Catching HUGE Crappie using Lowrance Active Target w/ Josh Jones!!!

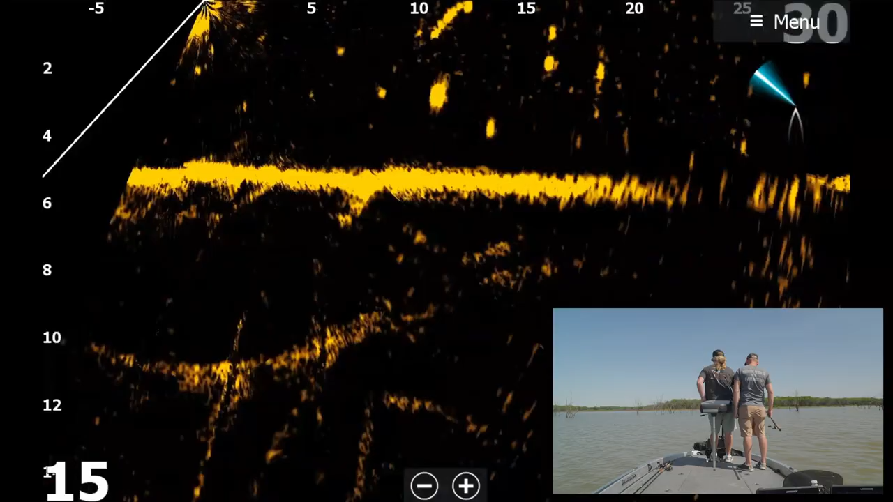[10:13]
Alright. This one's right under the surface. As they do sometimes. I'm trying to find it. There it is. It's not far. It's about three feet under the surface. We're in shallow water. Certain times of day, these fish suspend. And that's what they're doing right now. So we're only in five or six foot of water.
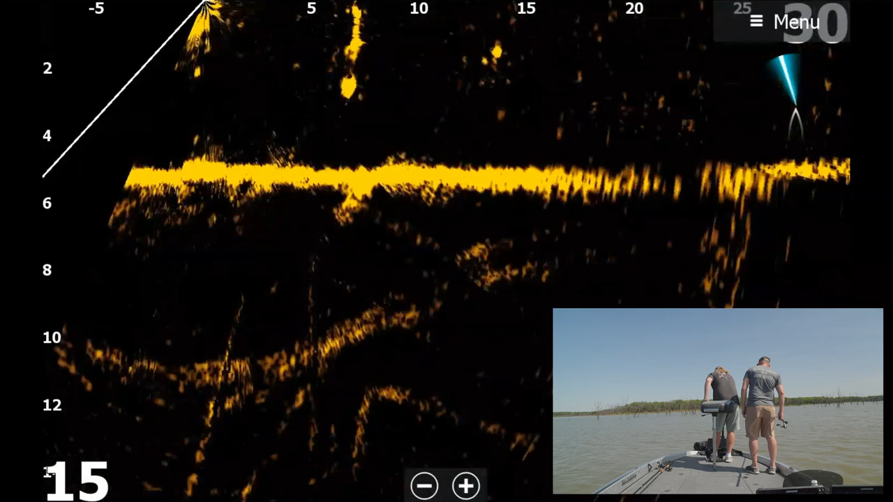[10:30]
And they're just suspended out here. Just hanging out. Here he comes.